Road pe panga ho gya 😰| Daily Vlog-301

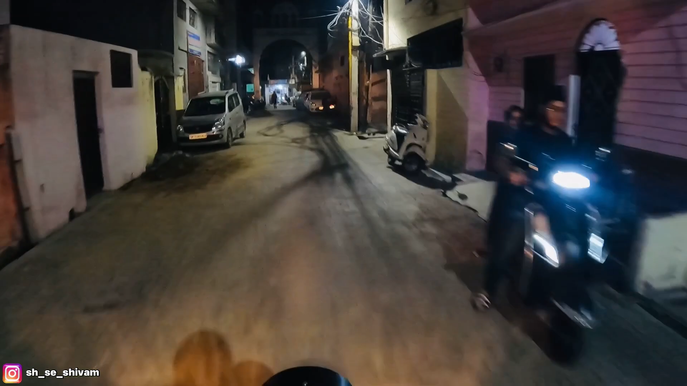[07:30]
घुमा के लाते हैं रामपुर की गलियां आपको।
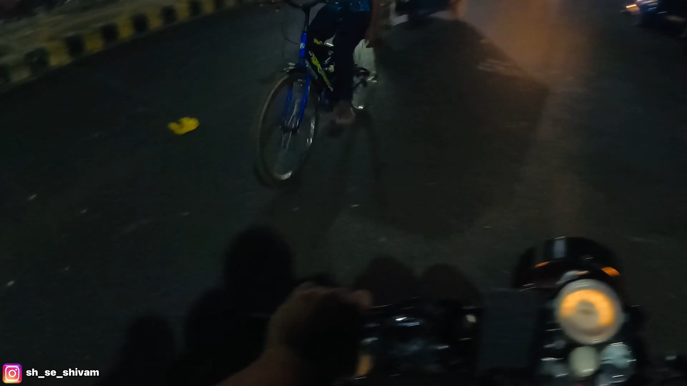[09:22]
अरे भैया देख के, ओए बच गए
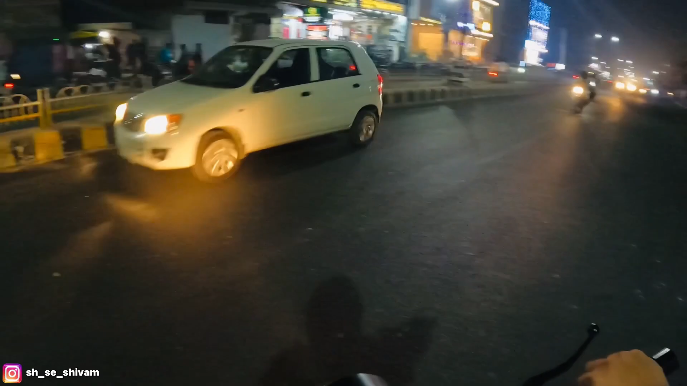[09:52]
मैं कहूँ एकदम से ही मेरे हैंडल से कुछ निकला है, केले गिर गए बताओ।